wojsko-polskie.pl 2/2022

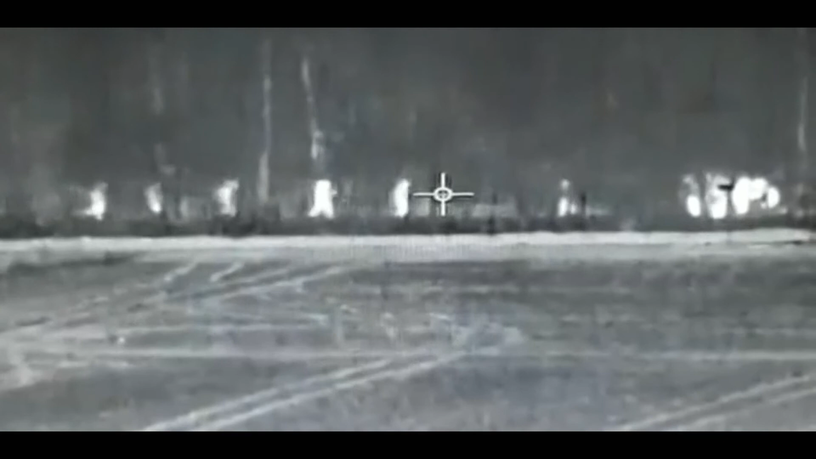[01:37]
kierowani przez funkcjonariusze służb białoruskich próbują nielegalnie przedostać się na terytorium naszego kraju.